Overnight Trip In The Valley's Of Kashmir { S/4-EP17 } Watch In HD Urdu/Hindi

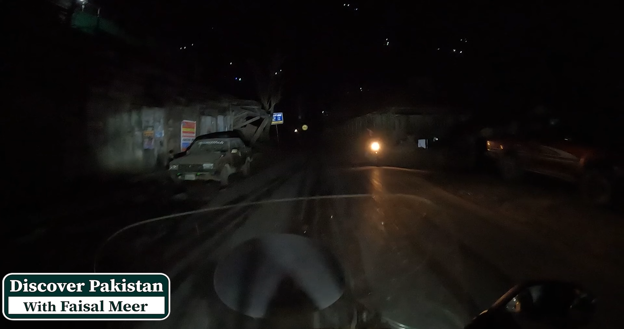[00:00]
अब हम जनाब अंधेरा हो गया बिल्कुल, अब आपको सिर्फ ये पहाड़ों पे जलती हुई लाइटें ही दिखा सकते हैं, पहाड़ तो नजर नहीं आएंगे। तो बहरहाल जनाब, अब फिर हम जा रहे हैं कैरन की तरफ।